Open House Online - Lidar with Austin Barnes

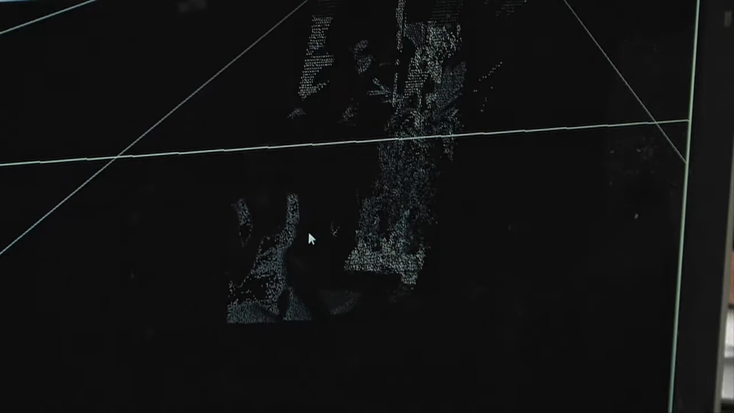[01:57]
But you can see how with this we can get these 3D maps and see exactly how far things are.